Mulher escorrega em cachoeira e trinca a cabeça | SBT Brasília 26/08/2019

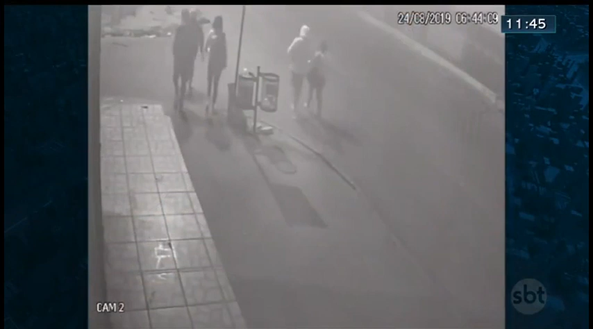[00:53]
Um acidente de carro que por pouco não provocou a morte de cinco pessoas que passavam na rua. A turminha nasceu de novo, a cena foi registrada, olha só. Tem que agradecer, né?
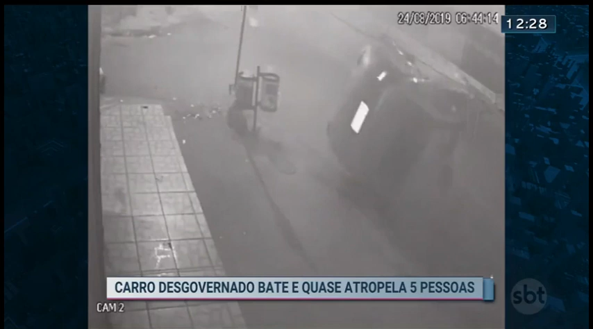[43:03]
Olha o susto dos pedestres. Ao desviar do veículo, uma mulher na correria escorrega e cai no asfalto. Ela teve apenas ferimentos leves. O acidente foi no início da manhã de sábado, na quadra 39 da Avenida Comercial do Itapuã.